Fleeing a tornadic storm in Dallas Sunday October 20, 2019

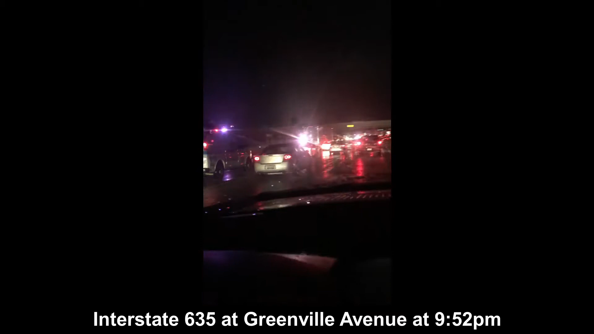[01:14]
Yes, that looks like a tornado crossed here for sure.
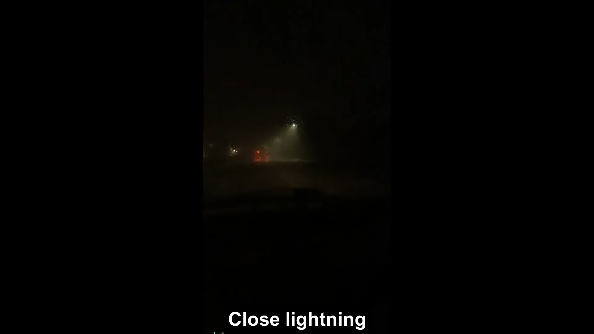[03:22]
All right. 3 minute mark on this film. Oh. Another one. Fuck. Oh.